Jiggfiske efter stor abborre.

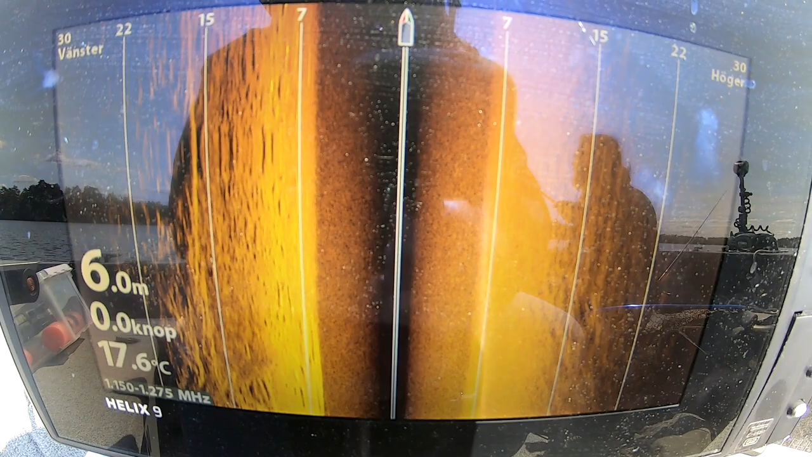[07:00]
On screen: depth 6.0 m, water 17.6°C, speed 0.0 kn
Jag har hittat lite hårdbotten igen. Det är jämndjupt.
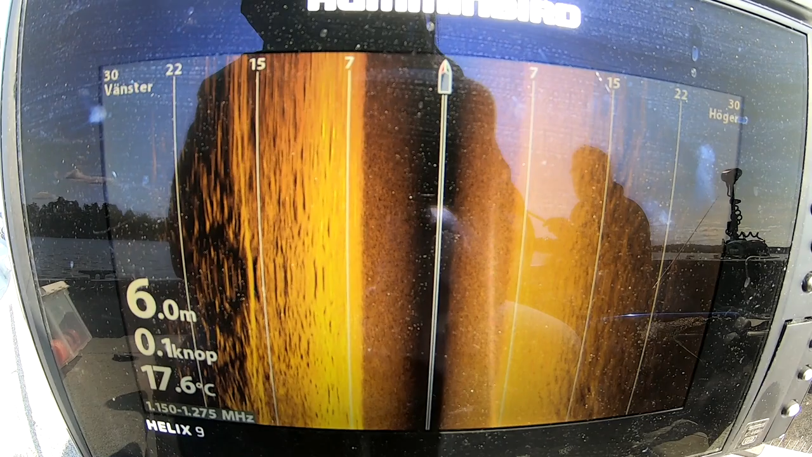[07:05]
On screen: depth 6.0 m, water 17.6°C, speed 0.1 kn
Mellan 5 och 6 meter på ett jättestort område. Och så hittar man de här.
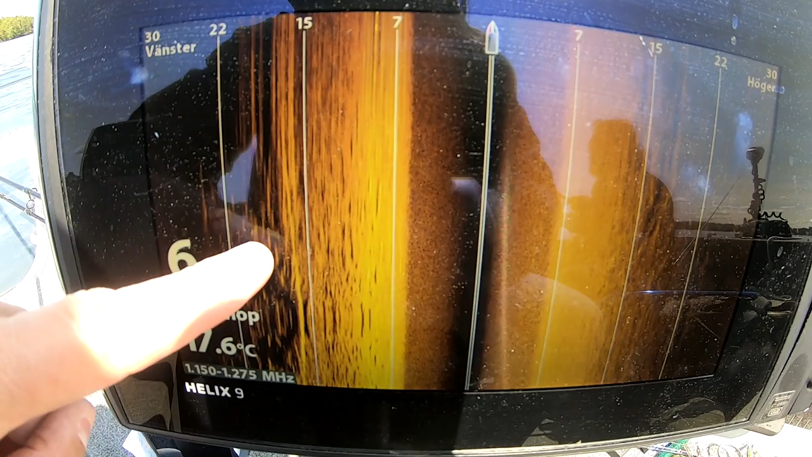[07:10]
Det är lite stenstrukturer här och man ser inte abborrarna på lodet,
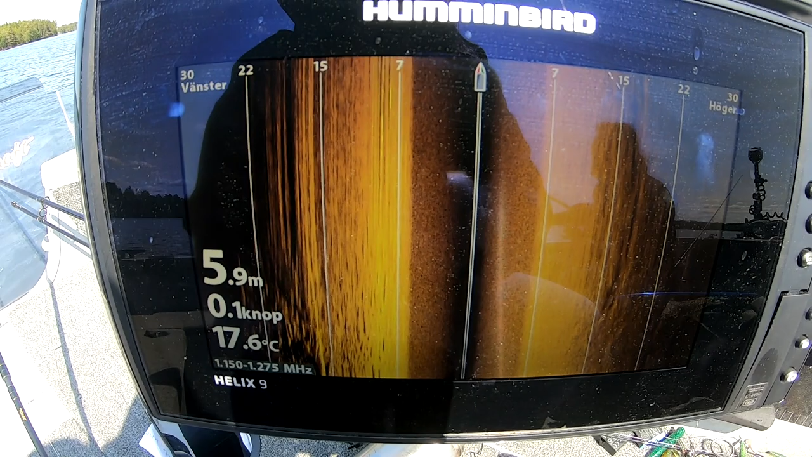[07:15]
On screen: depth 5.9 m, water 17.6°C
väldigt sällan i alla fall. Men de är där. De smyger omkring där.
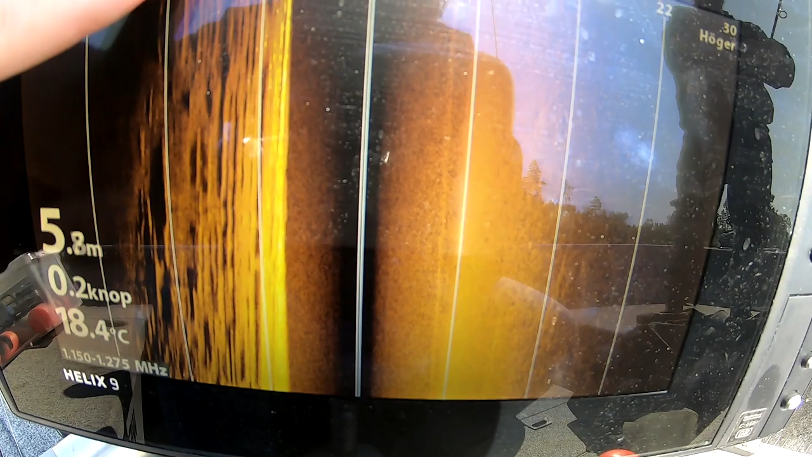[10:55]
On screen: depth 5.8 m, water 18.4°C
Rena grusåsen där. Det är det vi ska testa på här.
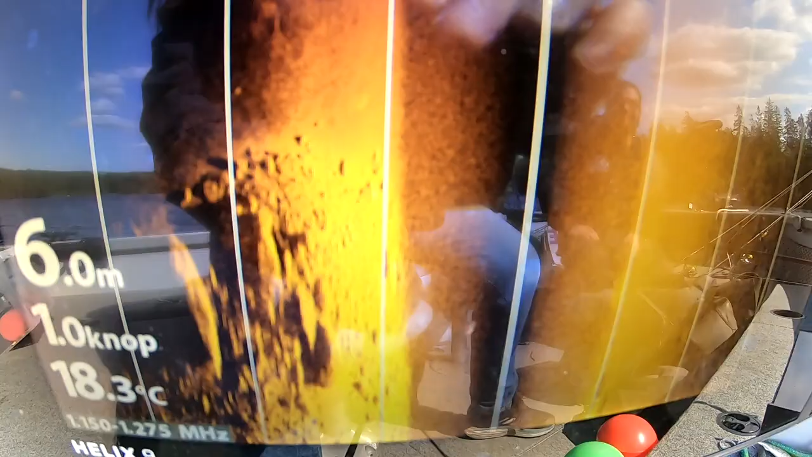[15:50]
On screen: depth 6.0 m, water 18.3°C, speed 1.0 kn
Och då ser man sten på vänster sida. Ursäkta, babord sida. Det är inte vänster. Babord sida.
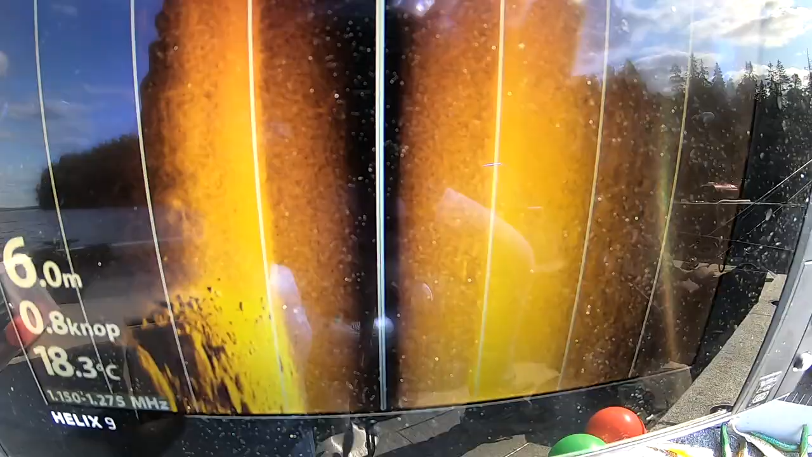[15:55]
On screen: depth 6.0 m, water 18.3°C, speed 0.8 kn
Då vet du vilken sida grundet är på. Förhoppningsvis.
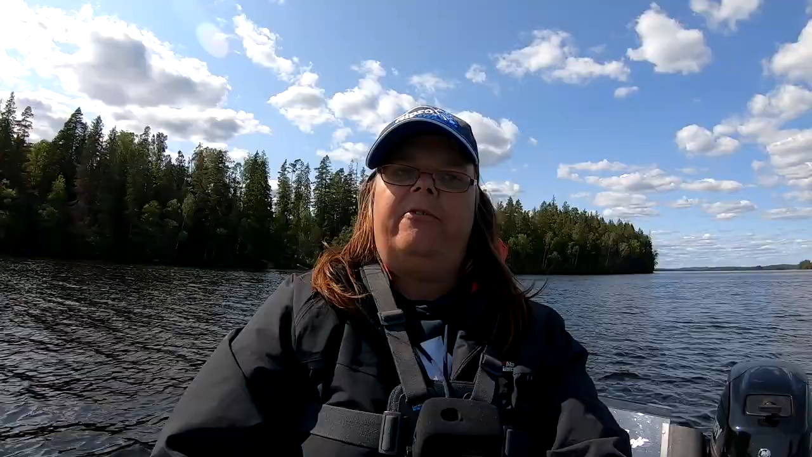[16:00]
Nu prickar vi rätt.
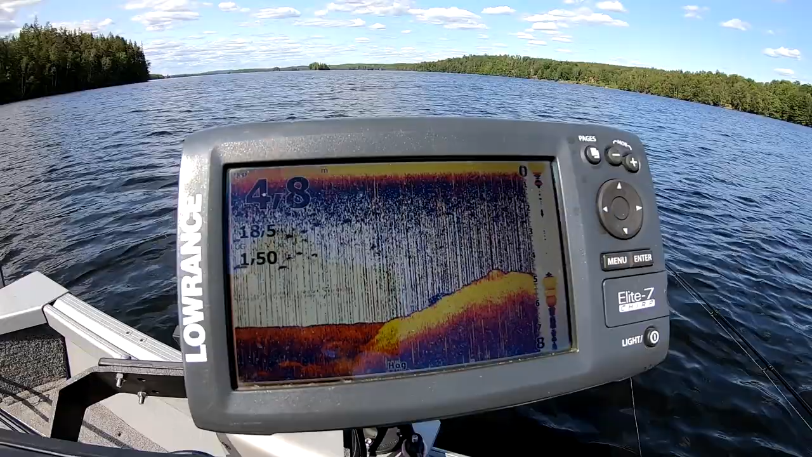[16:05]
Det här är alltså ett stort område med mjukbotten och så är här en knöl, eller vad ska jag säga, en grundtopp.
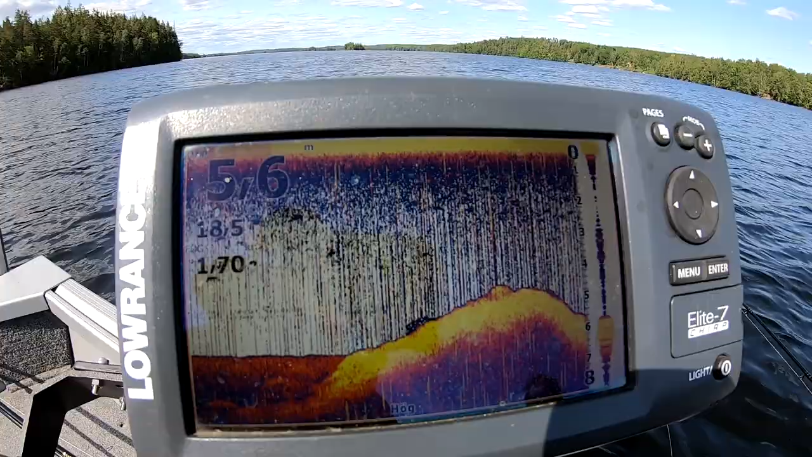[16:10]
Här är 6 meter varstans och så är det 3-4 på toppen.